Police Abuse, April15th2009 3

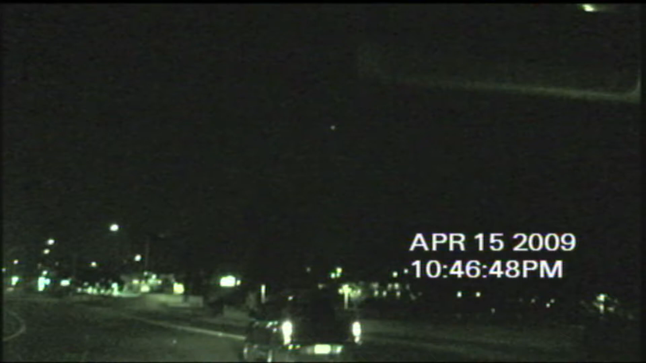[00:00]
There's that guy right there. I'm going to make a right on Bayside, okay? But then I'm going to make a left into the gas station and go back to PCH.
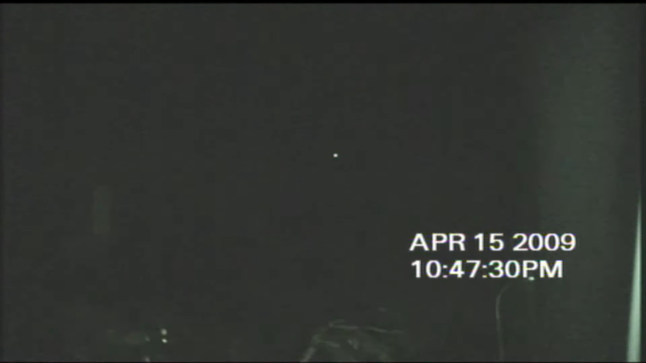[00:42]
I don't know who these psychopaths are or what they want, but they're very intimidating. I'm going to flip a U-turn right here because I don't know who this is.
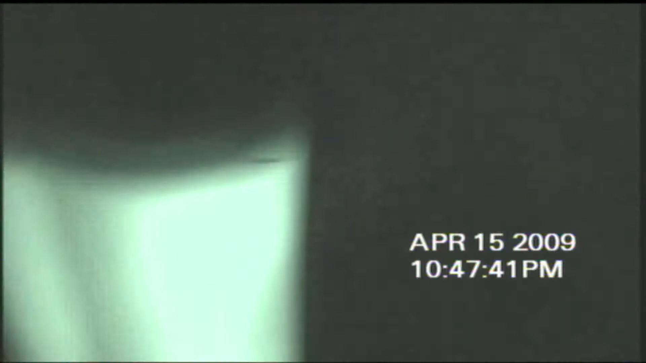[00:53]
And let's see if they follow. Here's Chevron. I'm going to roll into Chevron.
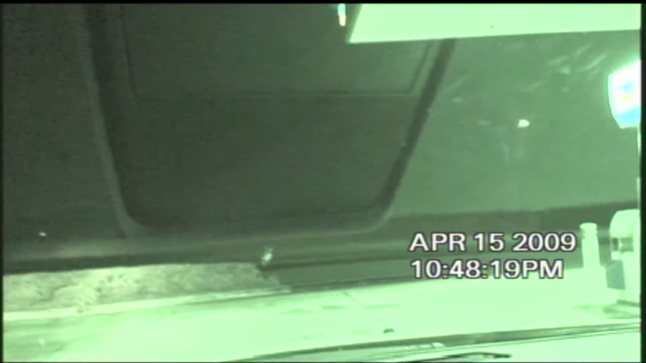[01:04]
Look, I'm going to get some gas. Let's see who's out here. He's going to follow me.
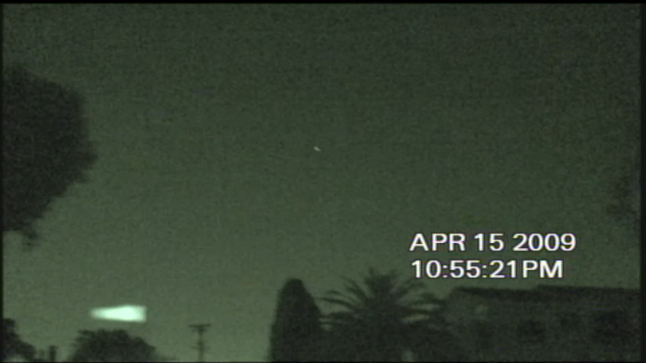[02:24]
See where he's at. And there he is following me. Thank God for super night vision. That's it, folks. I'm going home. I'm going to bed.